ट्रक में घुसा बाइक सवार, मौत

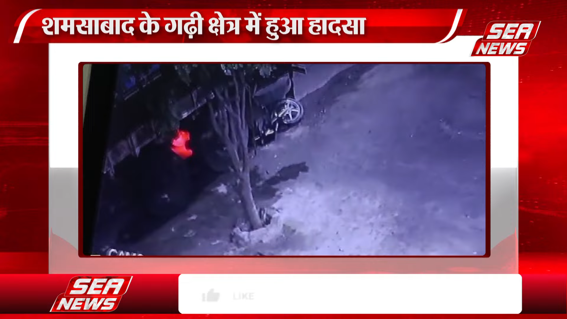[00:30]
के नीचे बाइक सवार अठक गया सड़क हाथसे को देखकर आसपास के लोग मौके पर एकठा हो गए सूचना पर पोलिस भी मौके पर पहुच गई पोलिस ने मौत्तक बाइक सवार के शब को